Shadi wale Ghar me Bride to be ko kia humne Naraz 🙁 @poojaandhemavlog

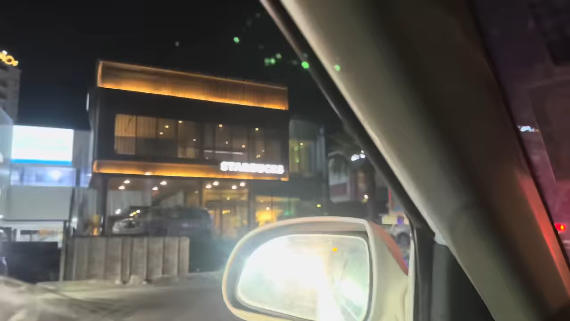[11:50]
देखना स्टारबक्स है, ड्राइव थ्रू दे रखा है स्टारबक्स का,